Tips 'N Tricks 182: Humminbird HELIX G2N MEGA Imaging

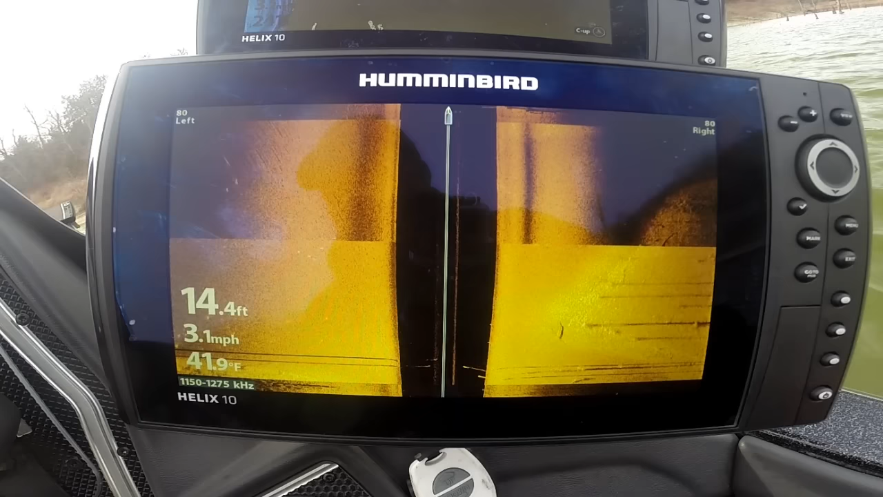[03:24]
On screen: depth 14.4 ft, water 41.9°F, speed 3.1 mph
you'll jump into the meg look at that tree show up there wow we
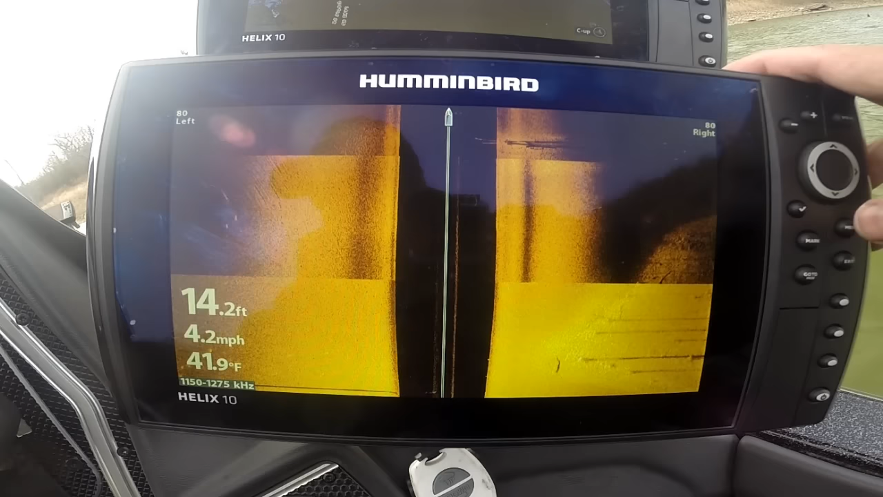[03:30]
On screen: depth 14.2 ft, water 41.9°F, speed 4.2 mph
still have the great 2d and down imaging there's 2d and side imaging or mega imaging there's our zoom
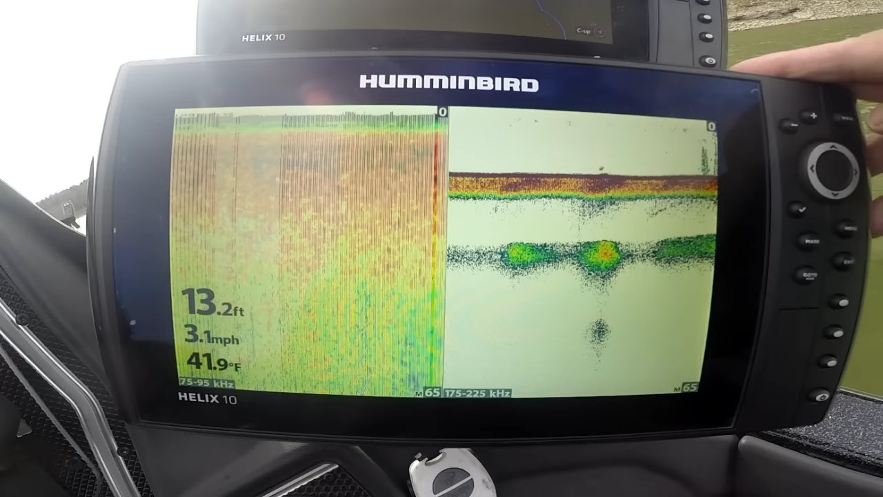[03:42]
On screen: depth 13.2 ft, water 41.9°F, speed 3.1 mph
there's our di with our mega imaging
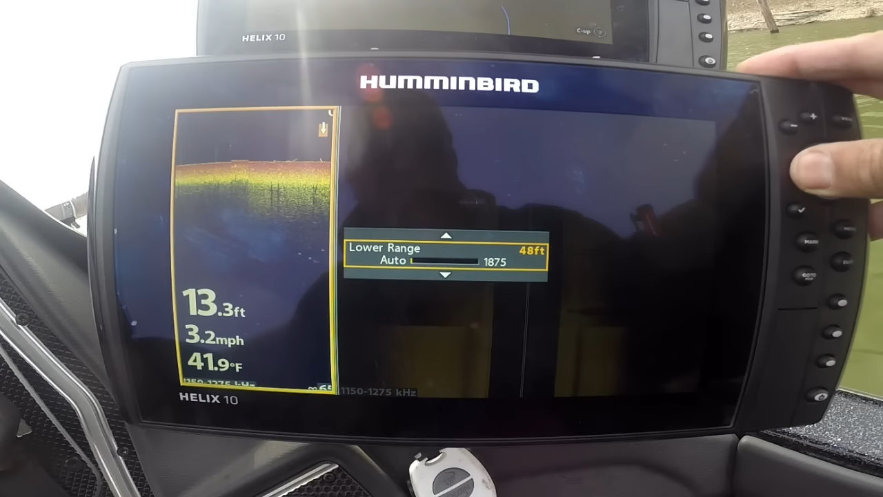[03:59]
On screen: depth 13.3 ft, water 41.9°F, speed 3.2 mph
we had lower range set to 65 that's what i was wondering
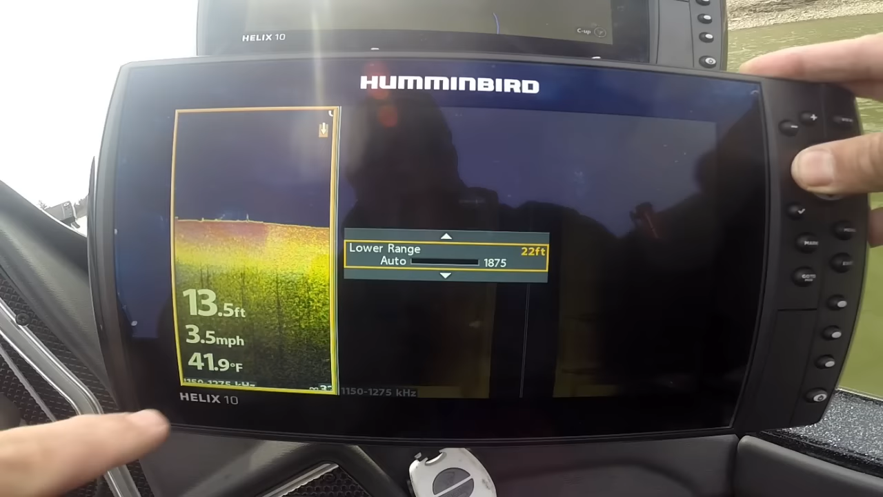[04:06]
On screen: depth 13.5 ft, water 41.9°F, speed 3.5 mph
wondering why i had a max depth set there you just take that down to auto and then it'll then it'll arrange for you auto range you can see we got a pretty slick bottom it's it's pretty silty so and this is going to absorb in that
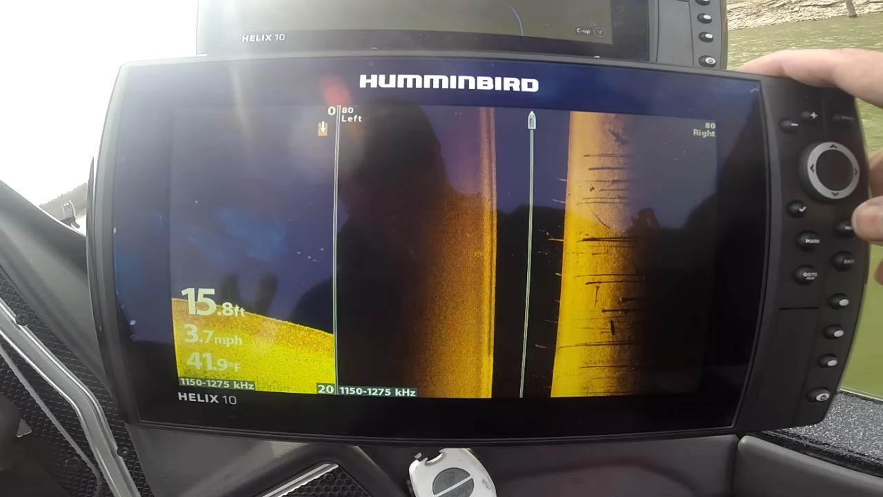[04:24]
On screen: depth 15.8 ft, water 41.9°F, speed 3.7 mph
silt if you're running into those conditions have no fear hummingbird is here you can actually change your di changes look at that tree right there bingo
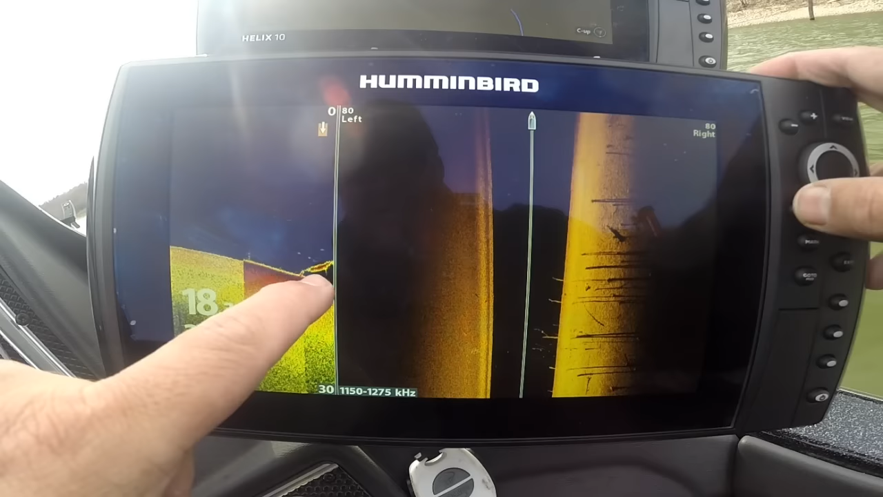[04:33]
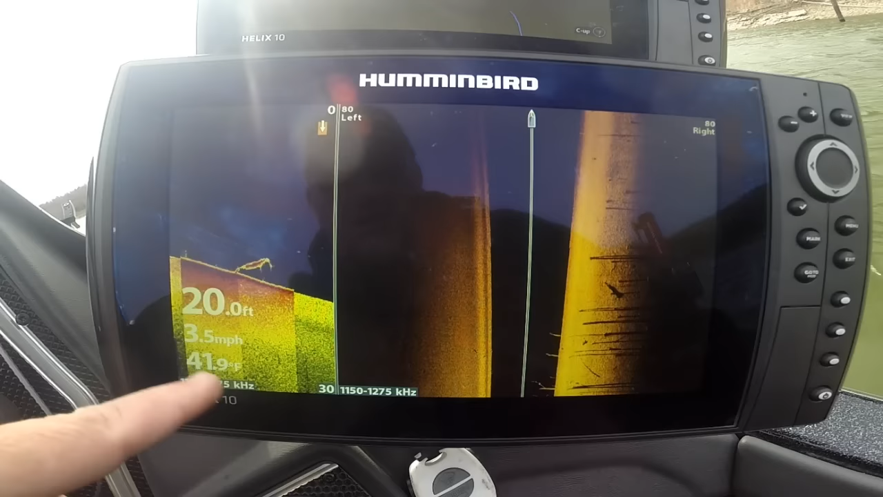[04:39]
On screen: depth 20.0 ft, water 41.9°F, speed 3.5 mph
that's the different frequencies you got it on both sides
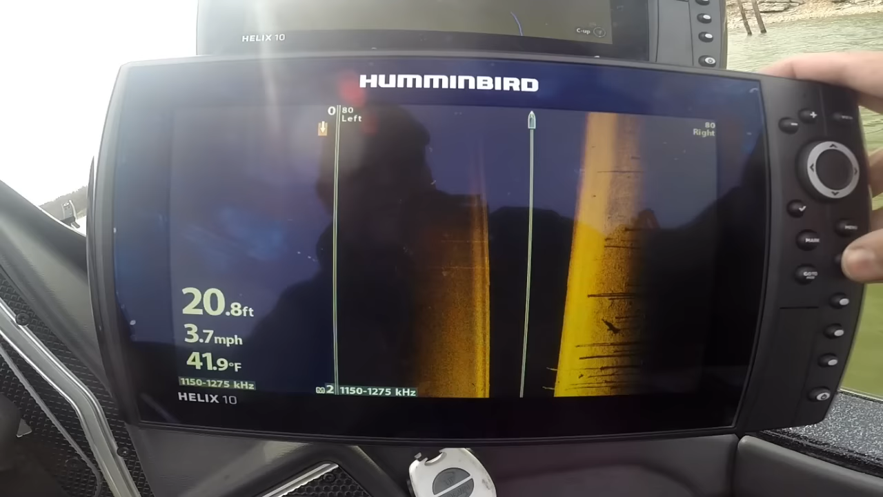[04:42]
On screen: depth 20.8 ft, water 41.9°F, speed 3.7 mph
come up here to active pane you can tweak it here we're going to come down here to enhance so we can adjust both
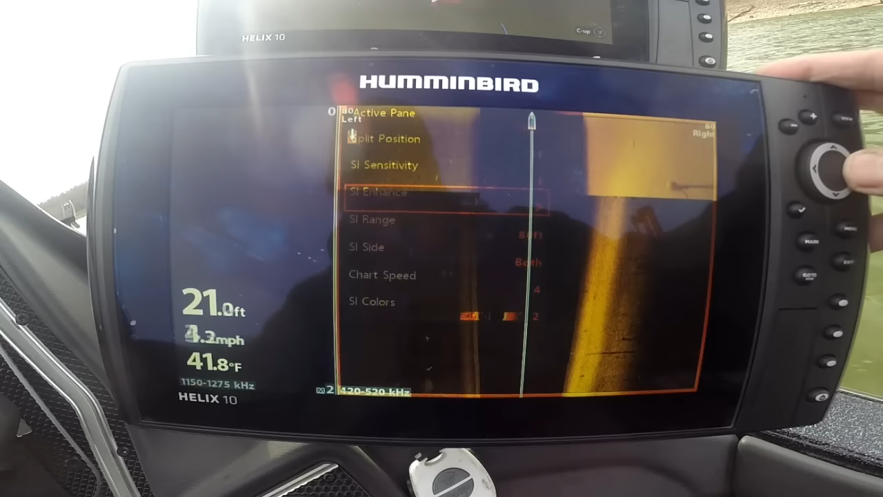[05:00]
On screen: depth 21.0 ft, water 41.8°F
there's factory default there there's factory default tweak it down if we got some
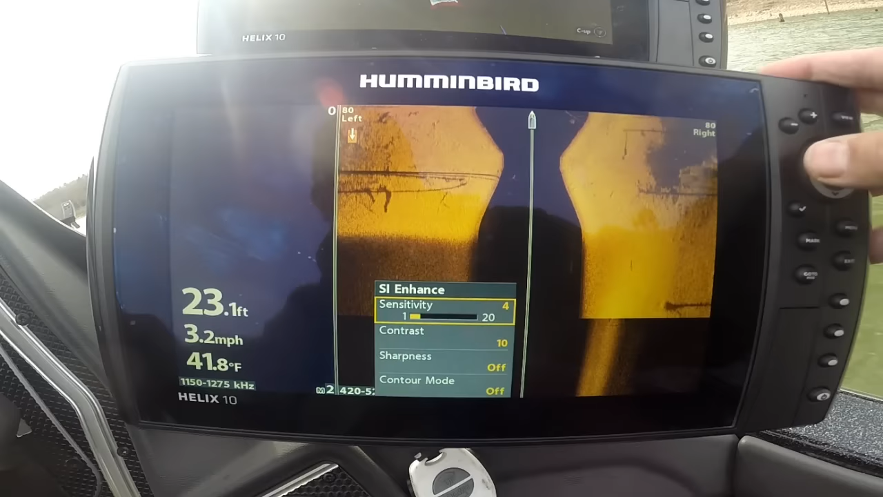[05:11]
On screen: depth 23.1 ft, water 41.8°F, speed 3.2 mph
disturbance today you got super good detail man this is what gen one you've had this pretty much in gen
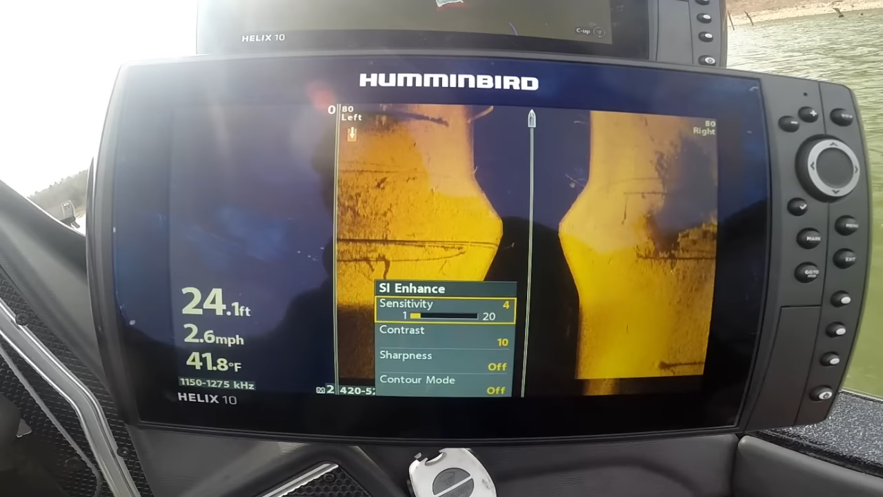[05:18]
On screen: depth 24.1 ft, water 41.8°F, speed 2.6 mph
one units gen two we're just adding a little bit more there's our check mark bingo we go to 800 and
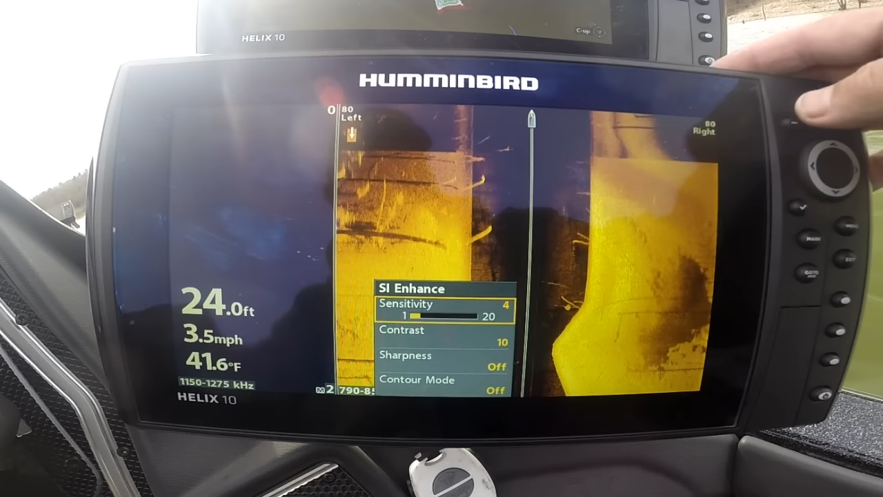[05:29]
On screen: depth 24.0 ft, water 41.6°F, speed 3.5 mph
if we want to check again that's pretty balanced there on the right and left check again now we're in mega crank up the sensitivity a little bit there
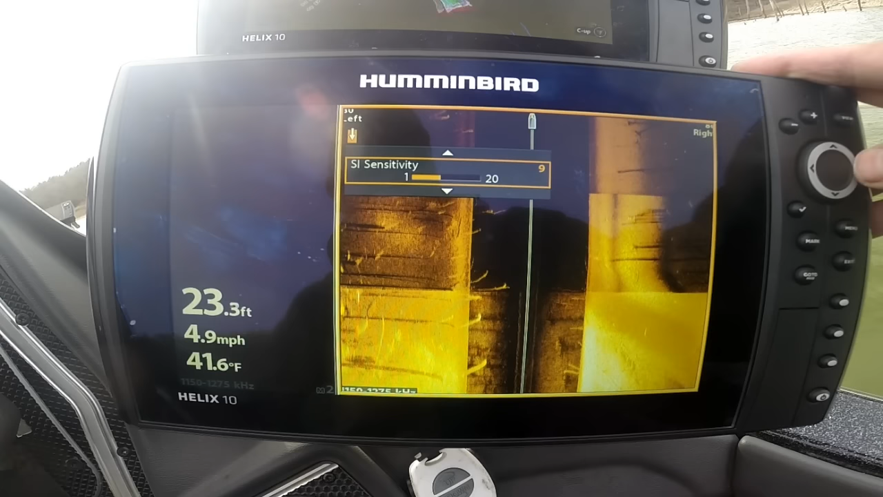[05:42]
On screen: depth 23.3 ft, water 41.6°F, speed 4.9 mph
back up to factory defaults and look at these trees here look at the data detail wow
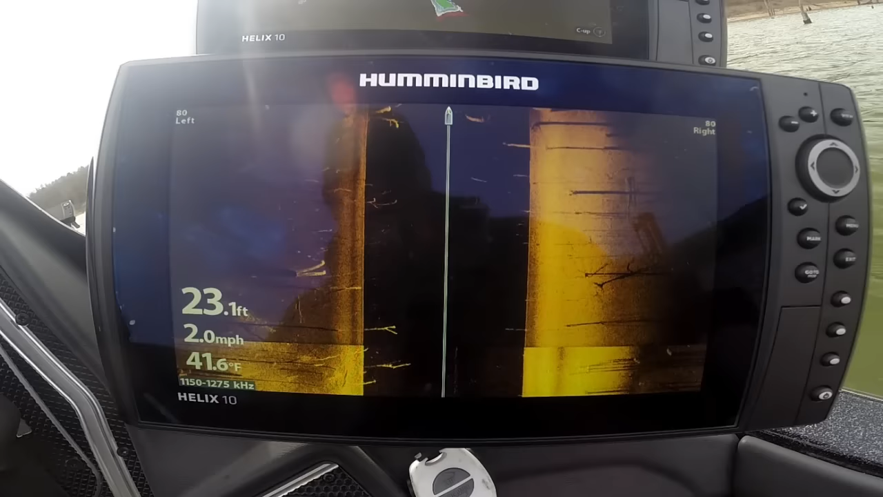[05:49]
On screen: depth 23.1 ft, water 41.6°F, speed 2.0 mph
that's data we've never seen before in a
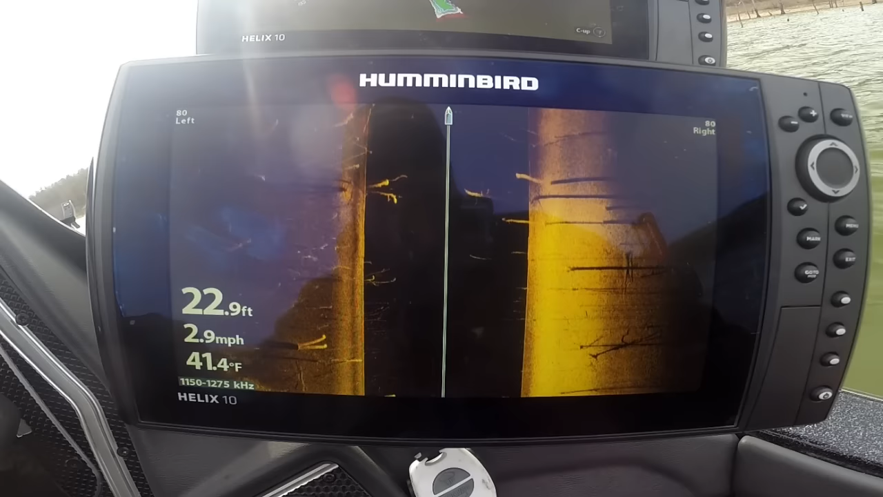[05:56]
On screen: depth 22.9 ft, water 41.4°F, speed 2.9 mph
hummingbird or anybody in the market look at that wow look at that
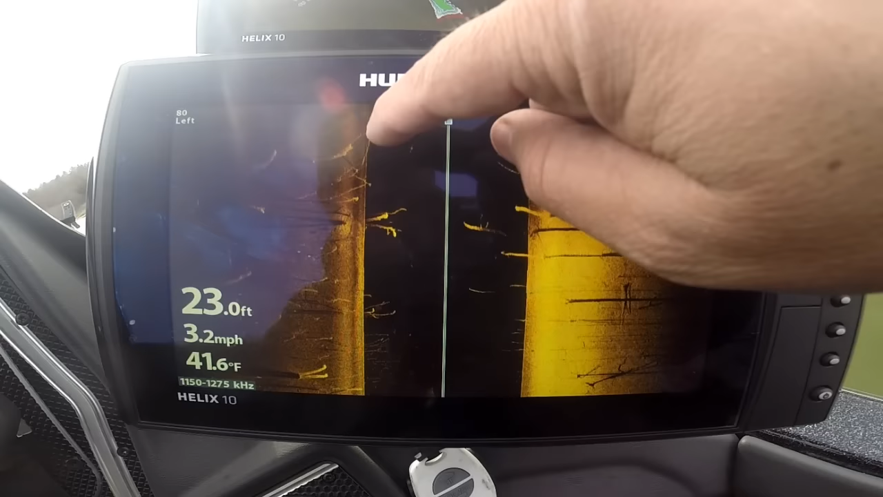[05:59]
On screen: depth 23.0 ft, water 41.6°F, speed 3.2 mph
tree branch in that branch crank this range in a little bit more and man you can really pop the details that's the cool thing with mega imaging man you can find stuff you've never found before because of the super
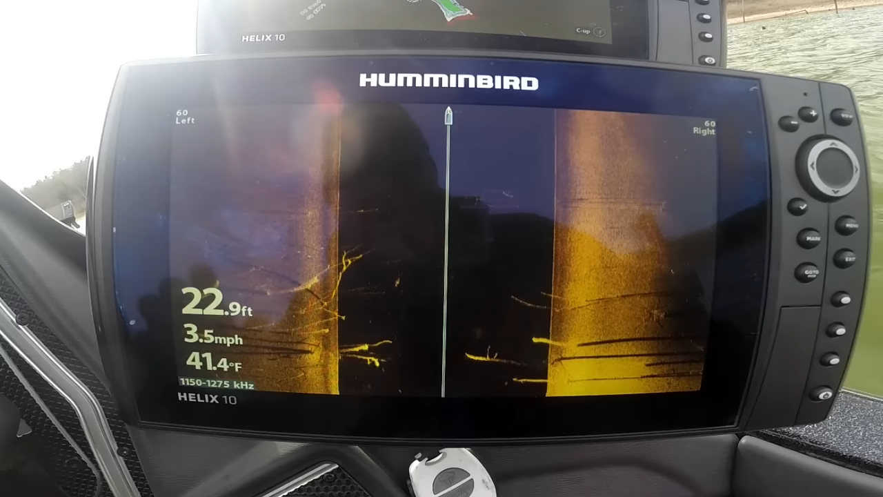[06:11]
On screen: depth 22.9 ft, water 41.4°F, speed 3.5 mph
high detail look at that tree there that's some cool stuff look at that tree there uh we need to get sonar off we had some uh crosstalk there because we're running two helix tens at the same time this is the